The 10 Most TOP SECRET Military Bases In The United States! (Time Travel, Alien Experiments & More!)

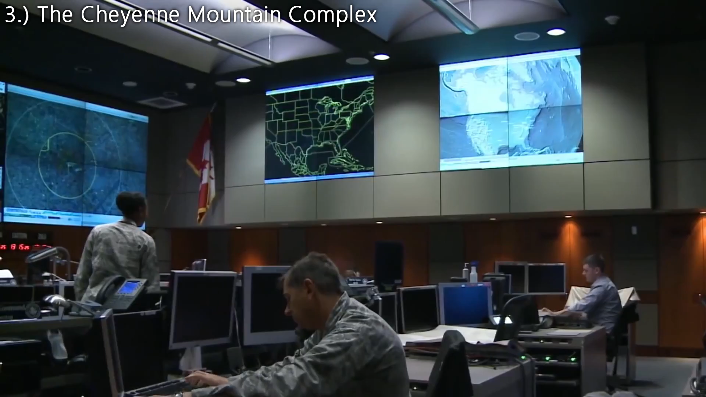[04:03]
space and all planes in the North American airspace. Yes, this is the home of NORAD, the North American Aerospace Defense Command.